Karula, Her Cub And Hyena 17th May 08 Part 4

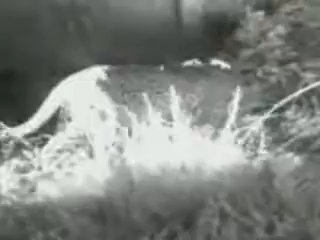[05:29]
Like the female is moving. Going towards the hyena, the killer. Maybe she's going towards the youngster.
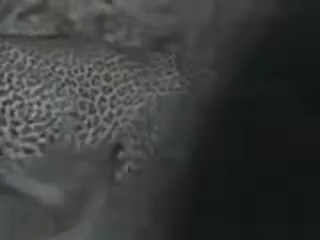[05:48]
Slowly, slowly. Maybe. You never know. She's gonna say to the youngster, let's go.